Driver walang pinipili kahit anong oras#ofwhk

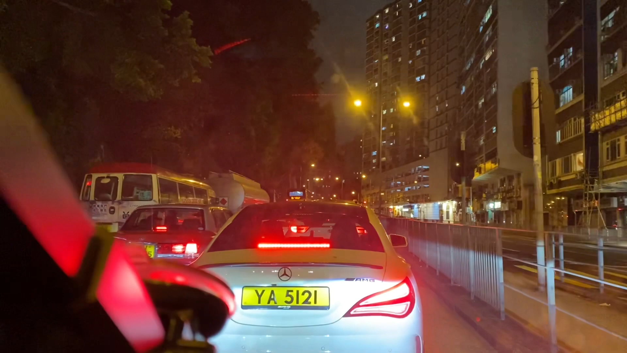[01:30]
Sarado pala yan. Mistake. Dapat doon ako sa kabila dumaan.